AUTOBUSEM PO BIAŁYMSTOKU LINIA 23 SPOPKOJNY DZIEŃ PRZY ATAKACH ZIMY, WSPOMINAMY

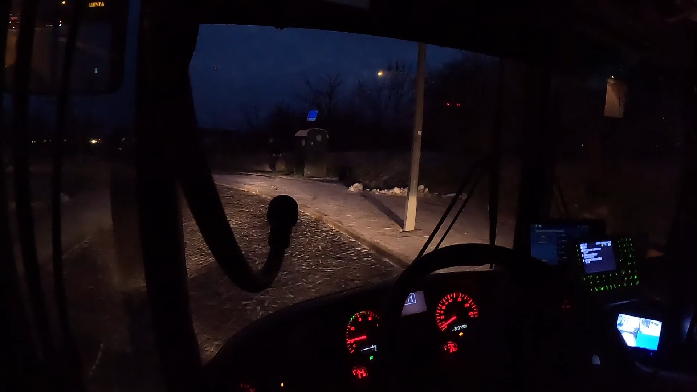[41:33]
Nie ma nikogo. Nie ma nikogo, jakoś ciemno w tym autobusie dziwnie. Mało żarówek się świeci. No ale to nie mamy na to wpływu. No i co? Przyjechaliśmy i mamy postoju raptem 5 minut i jedziemy z powrotem. I widzicie, wtedy mówiłem, jak jeździliśmy na 23, to mówiłem, że mogłyby być przerwy na Filipowicza.
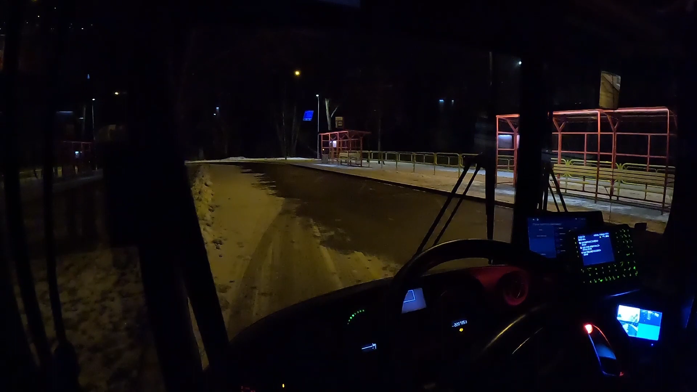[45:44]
No i dojechaliśmy na Filipowicza. Czas na kanapeczkę pierwszą dzisiaj. Mamy 17 minut przerwy. No i teraz dylemat, gasić silnik czy nie gasić. Teoretycznie nie jest zimno, ale te stare pudła mają to do siebie, że one dojazdy może i są fajne, ale jeśli chodzi o izolację cieplną, to tak średnio bym powiedział, tak średnio.
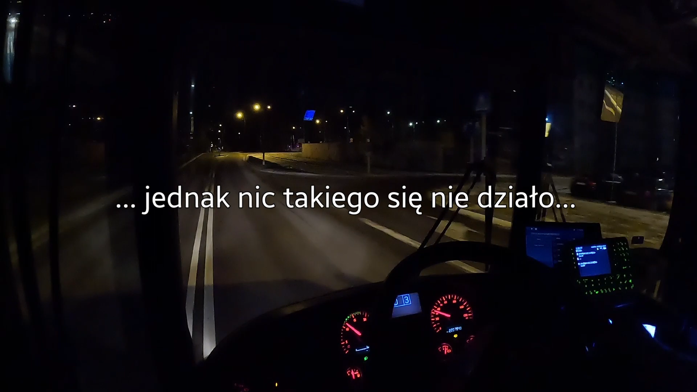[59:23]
No i dojechaliśmy po raz ostatni dzisiaj na Filipowicza. Zaraz będziemy ruszać w stronę miasta.
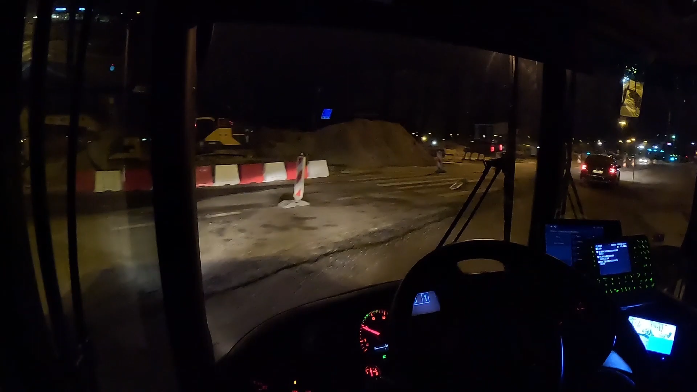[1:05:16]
Zanim dojedziemy do wiaduktu, to już nie będzie nic widać pewnie. Bo cysterny cały czas się toczą. To prawdopodobnie ciekawe, czy puste, czy pełne. Pojechały. Skoro pojechały tam do tego magazynu, możliwe, że powiozły paliwo. Czasem stoimy, czekajcie.
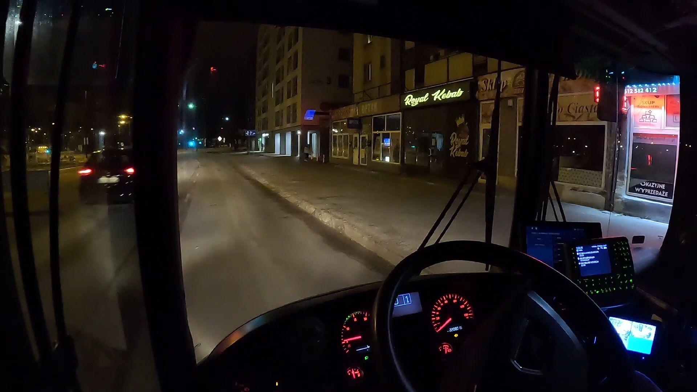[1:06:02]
No nic, chwilę postoju, bo jesteśmy minutkę za wcześnie, tak się czas ładnie poskładał. Musimy odstać swoje, żeby nie wyjechać za wcześnie. Ulica Wrocławska i zostaliśmy sami. Wszyscy pasażerowie już